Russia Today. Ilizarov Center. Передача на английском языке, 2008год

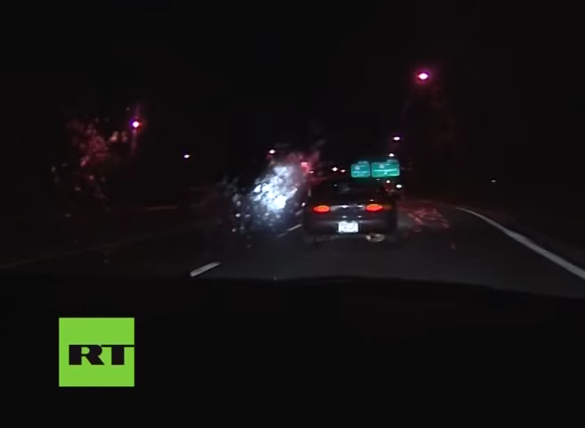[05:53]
The Long Island Expressway was slippery after the rain. Then came the crash and complete darkness.